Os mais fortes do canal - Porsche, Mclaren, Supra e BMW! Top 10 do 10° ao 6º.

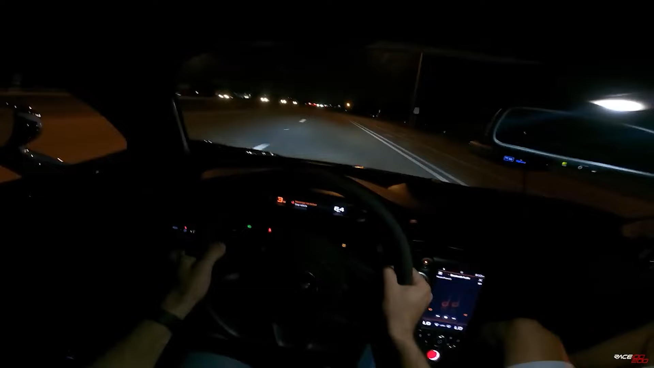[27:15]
Vai despregando? É, ela entra. Pneuzão frio, caraca, velho, esprega mesmo, velho. Aí ela solta de terceira, de trás. Olha, despregando de terceira, irmão. Que isso, velho? Nossa senhora, irmão do céu, ela é muito brava. Andando nos Toya 888, cara.